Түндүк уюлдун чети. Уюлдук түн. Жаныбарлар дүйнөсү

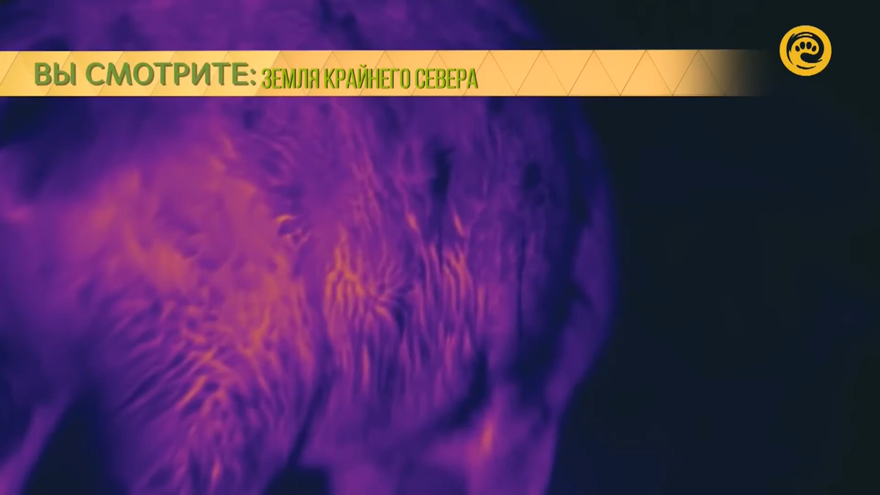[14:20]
Жылуулук камерасы менен караганда алардын териси сыртка эч
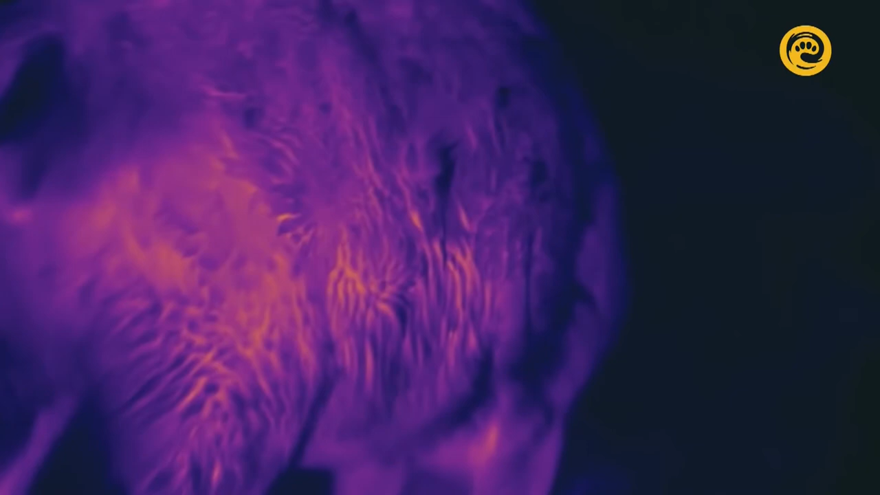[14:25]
кандай жылуулук бербей турганы даана көрүнүп турат. Бугунун мурду да жөнөкөй эмес.
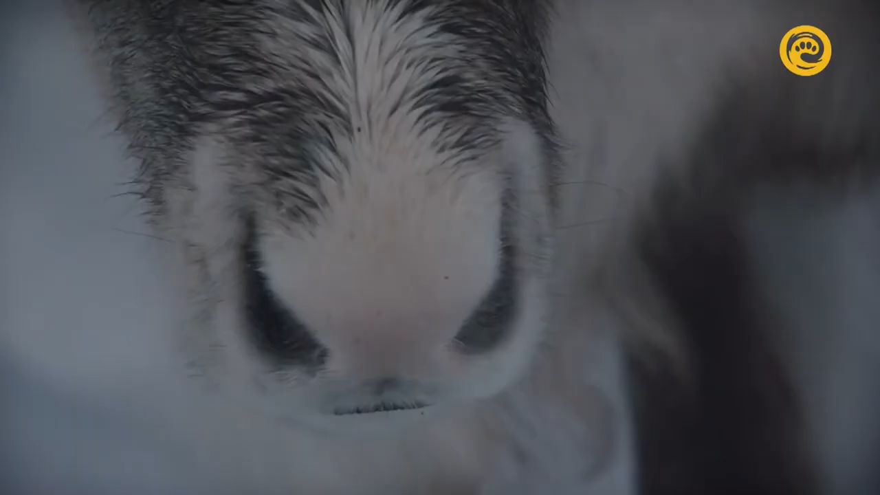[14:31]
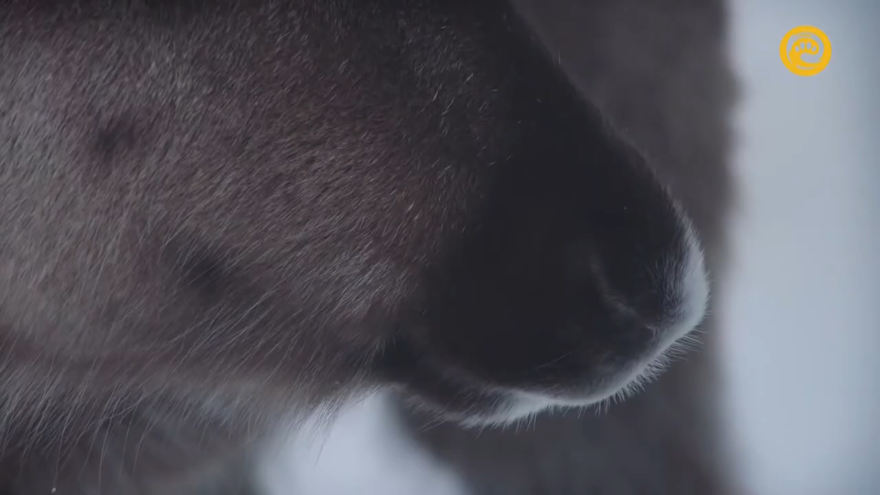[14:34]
Мурдунун өзгөчө түзүлүшүнөн улам сырттан жутулуп алган аба өпкөгө киргичекти,
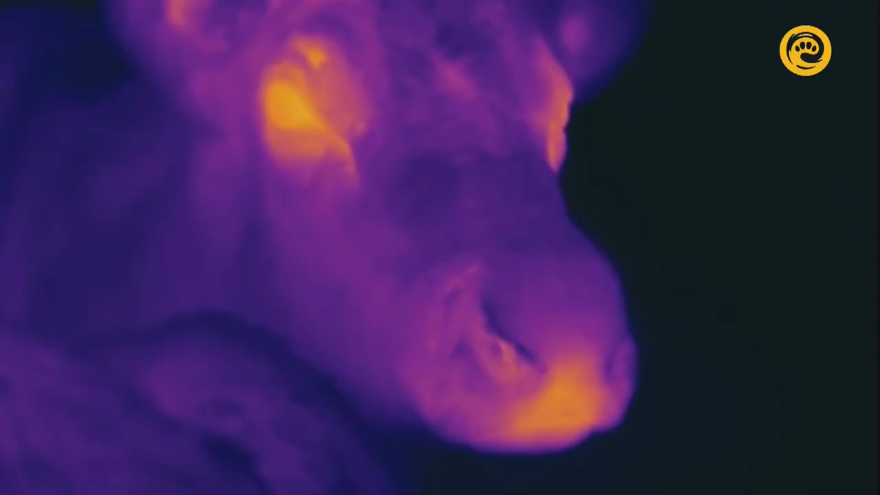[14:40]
дене боюнун температурасына чейин жылытылып анан кирет.
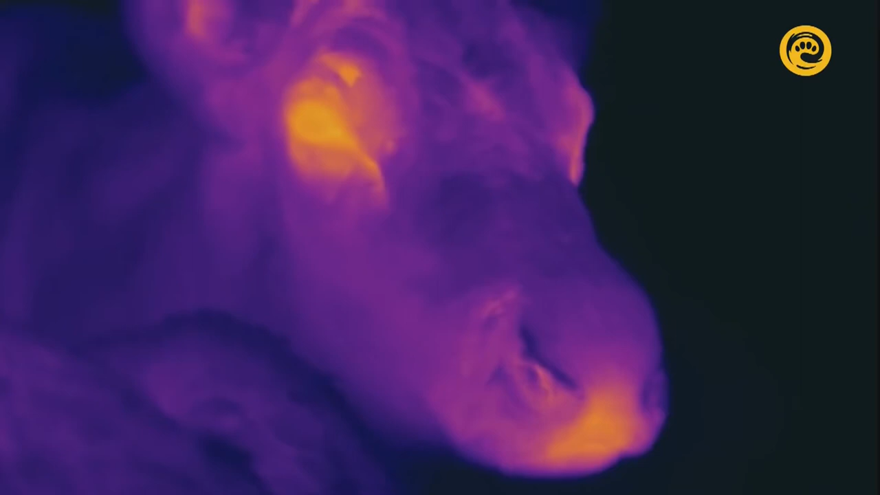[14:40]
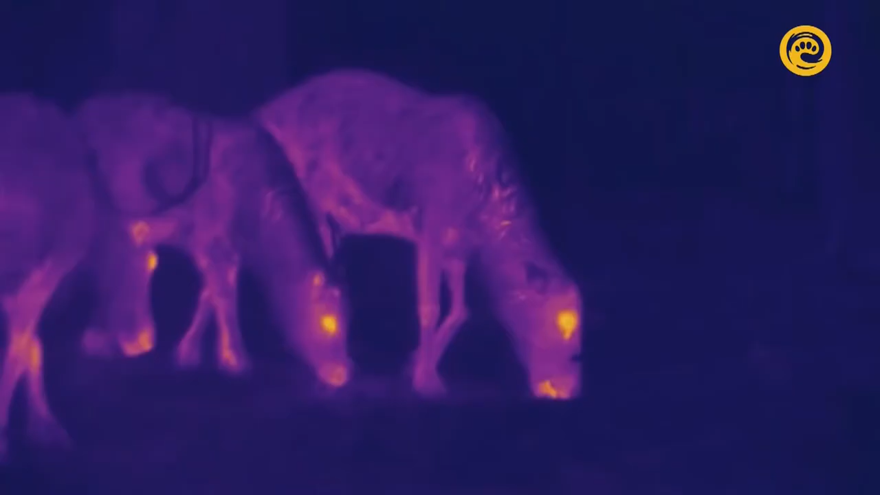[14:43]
Мурун кан менен жакшы камсыздалып турат.
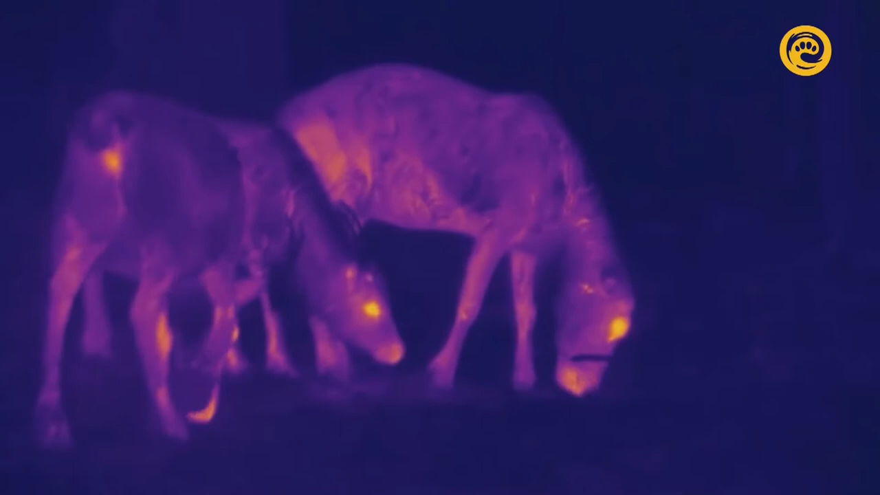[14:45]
Жылуулук камерасынан караганда бугулар
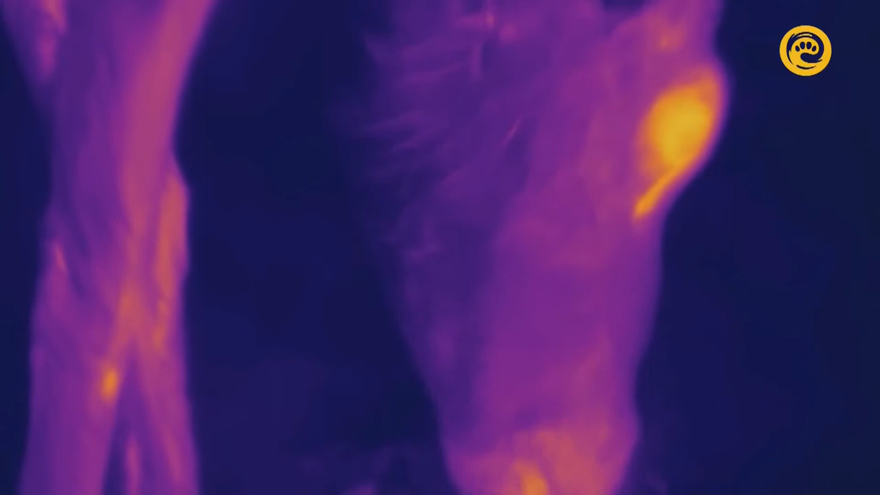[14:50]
Жумоктогудай кызыл мурунду Рудольф бугусуна окшоп кетет.
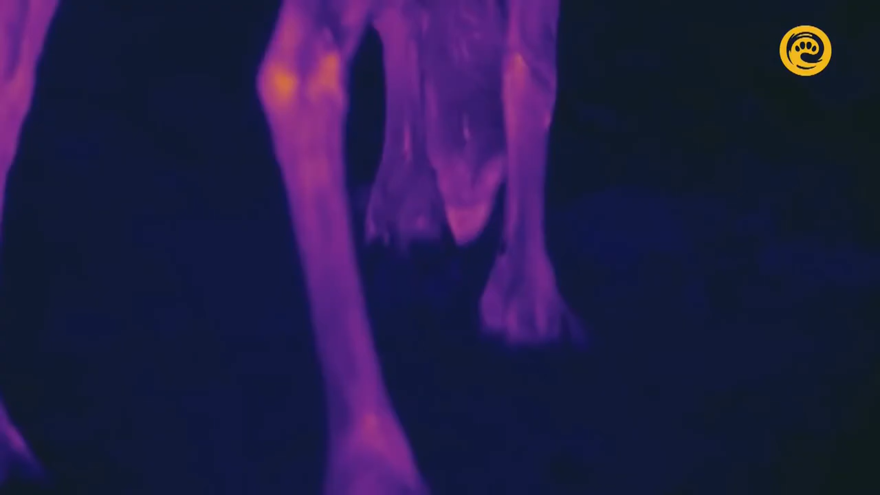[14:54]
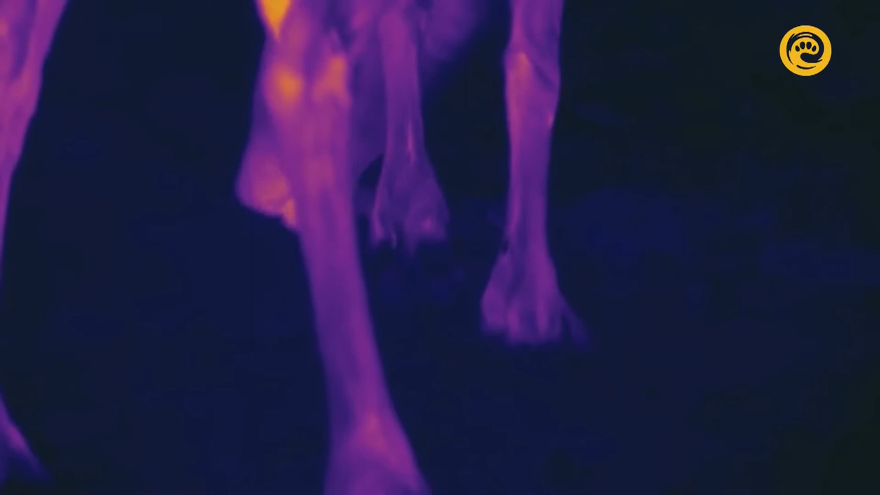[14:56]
Алардын буттарындагы муздак кандары терисинин ички бети аркылуу келип,
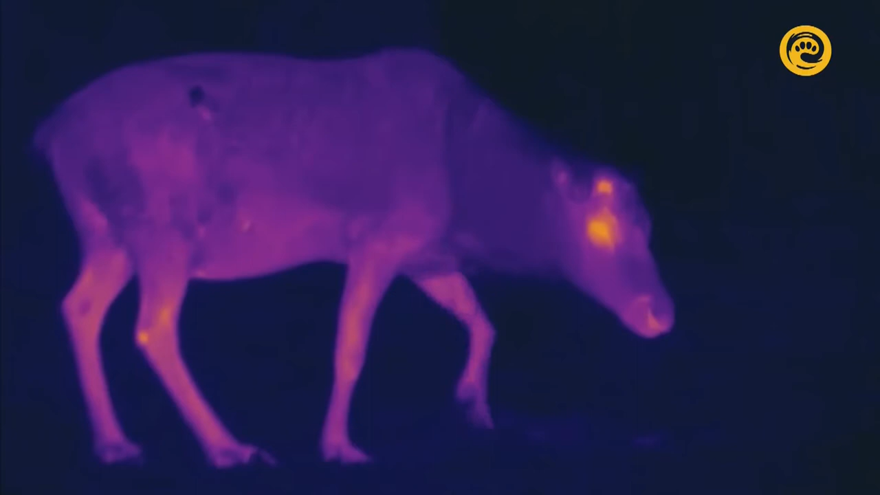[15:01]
ички органдарына жылытылып, кайрадан жөнөтүлүп турат. Ал жылуулук алмаштыргыч катары иштейт.